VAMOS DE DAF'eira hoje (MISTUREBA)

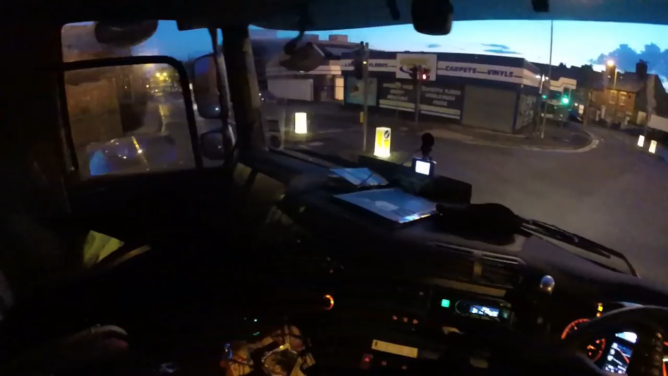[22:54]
não quadriculado igual essa que passou aí agora, mas feita a zigue-zague né,
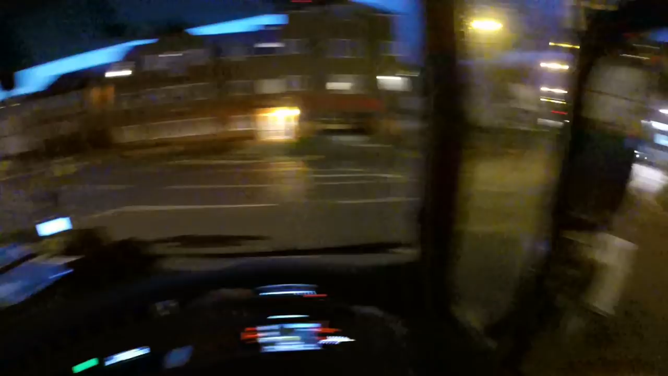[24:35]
Olha lá ó, que bosta, vamos virar pro lado de lá. Eu tinha que ter virado ali à esquerda, mas não dava pra virar. Aqui tá mandando eu voltar lá ó, e não dava pra me virar, porque tinha uma ilhazinha com semáforo, e tava apertado lá de cá.
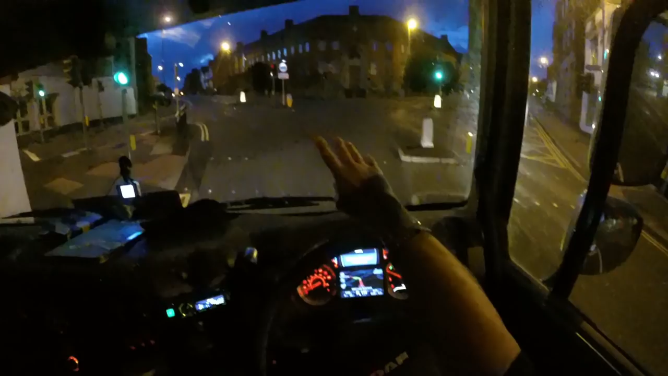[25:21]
É igual eu falei, a gente segue e não segue, então ali já tem a restrição pra caminhão, eu não posso virar aqui né, então vamos virar pra cá. Ele vai ter que recalcular o percurso de novo, porque ali tem restrição. Olha lá, já perdeu o chocinho. O navegador fica louco. E a gente vai indo assim, vai evitando, vai seguindo né, a estrada, digamos a estrada principal.